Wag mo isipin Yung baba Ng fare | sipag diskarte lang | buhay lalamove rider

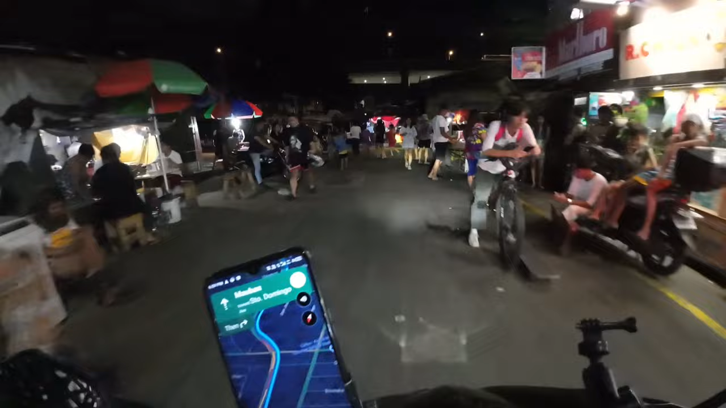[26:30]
Dito sa Manresa, Quezon City. Papunta ng ano. Papunta to ng Mandaluyong.